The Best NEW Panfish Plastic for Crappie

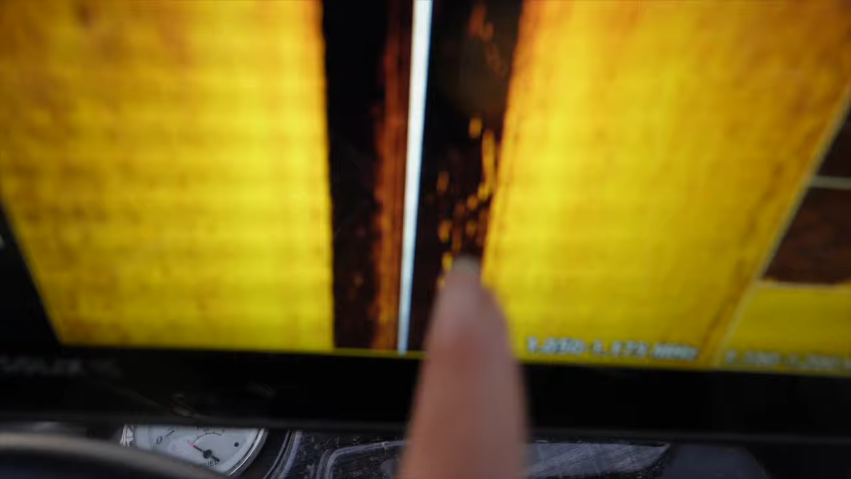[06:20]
this is all panfish off here we're in 12 feet and they're already stacking here fish they're moving out
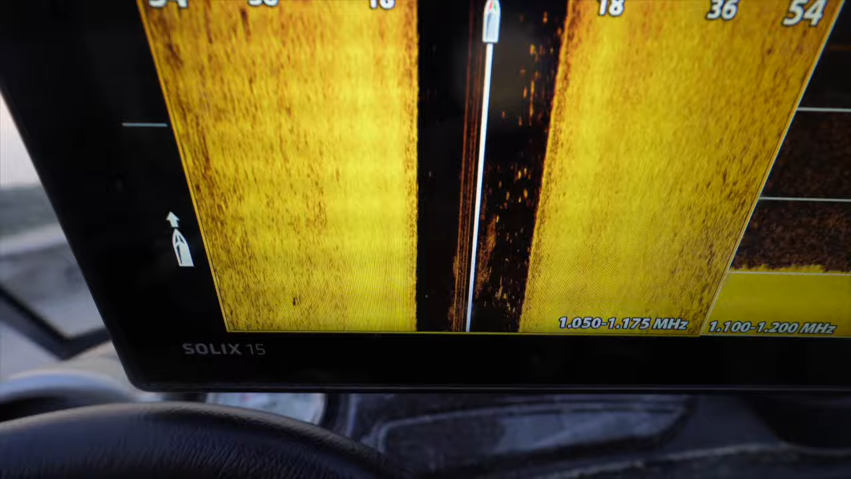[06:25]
of the shallows this quick into the deeper water summer pattern already the spring panfish
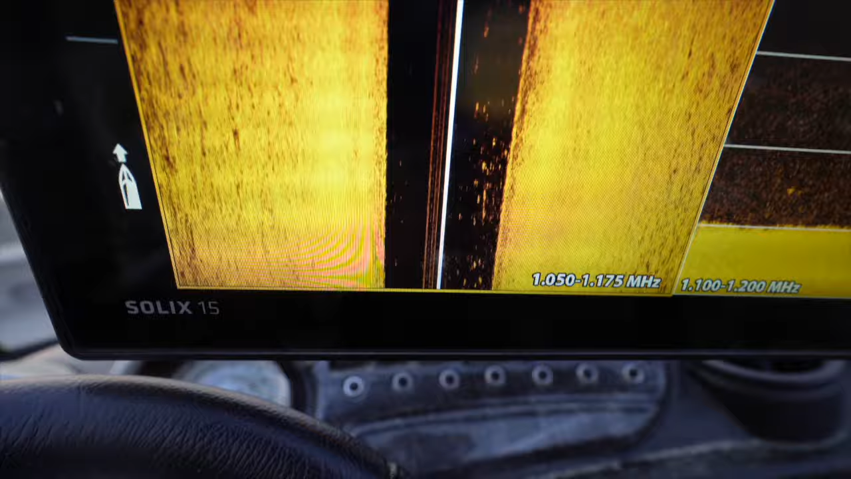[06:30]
episode with summer patterns that's why i love side you can see them here too on down